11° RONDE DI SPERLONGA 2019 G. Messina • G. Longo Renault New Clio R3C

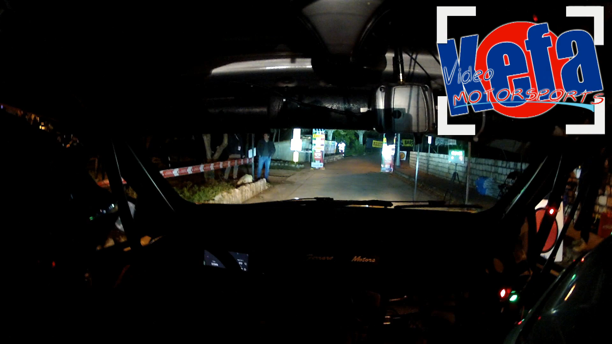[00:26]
5 4 3 2 1 vai destra 3 meno
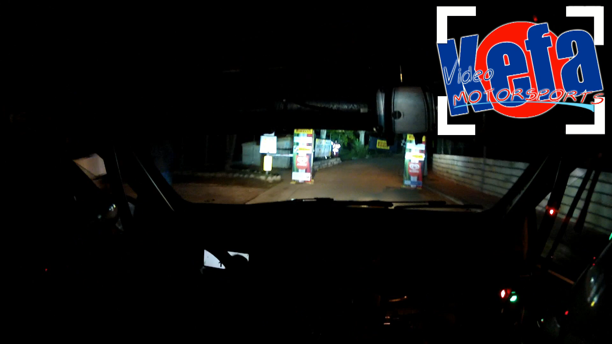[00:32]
meno gira per sinistra 3 meno meno e in sinistra 4 occhio spigolo sinistra 4 occhio spigolo esce 40 poi attenzione in posta destra 1
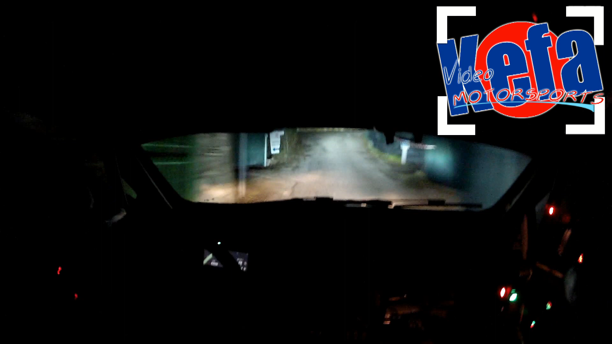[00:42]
esce 40 e sinistra 5 più e attenzione sinistra 2 meno gira 2 meno gira poi esce 40 e ritarda poco destra 1 esce 60 destra 5 meno chiude 4 per subito attenzione tornante a sinistra in bivio 5 meno chiude 4 subito attenzione tornante a sinistra in bivio sinistra 6 lunga per attenzione tornante a destra in versione